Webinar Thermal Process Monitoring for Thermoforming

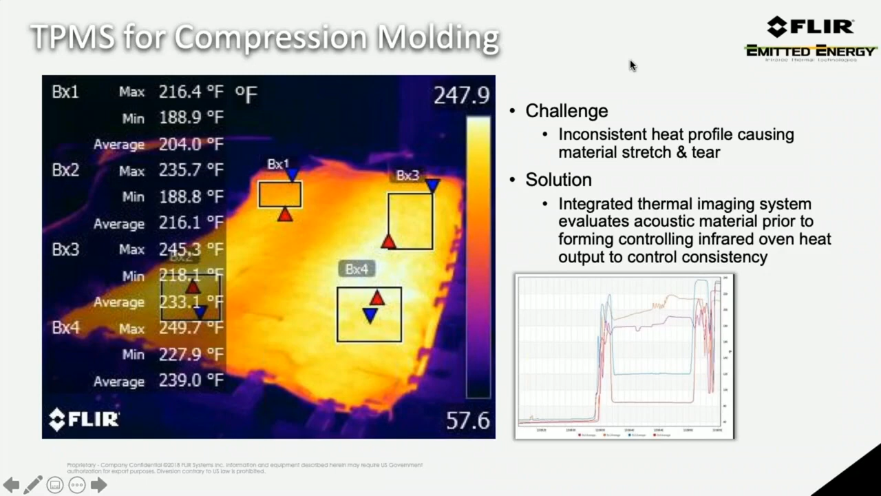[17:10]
and the variability of the process and the output, found out that the fires were caused by them actually shuttling the material back in. The heat's open a little longer since they noticed that it wasn't looking normal and wanted to get a proper quality. So those were the challenges, and we corrected it with a thermal process monitoring solution implemented on it that captured every cycle, every time, on every particular process, doing two-step verification, post-heat oven verification, post-form. We were looking at the whole entire data set for this particular customer.